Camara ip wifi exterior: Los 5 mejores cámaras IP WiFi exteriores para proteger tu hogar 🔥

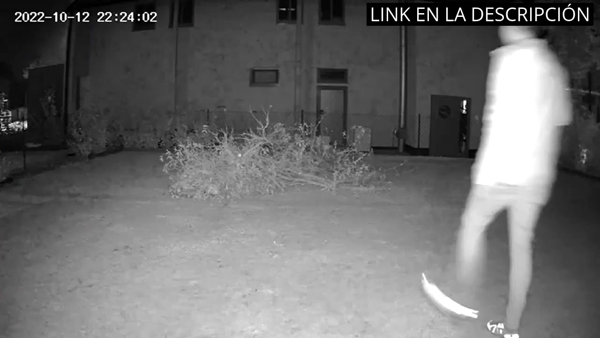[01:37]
que me ayuda a identificar fácilmente cualquier movimiento cerca de mi casa.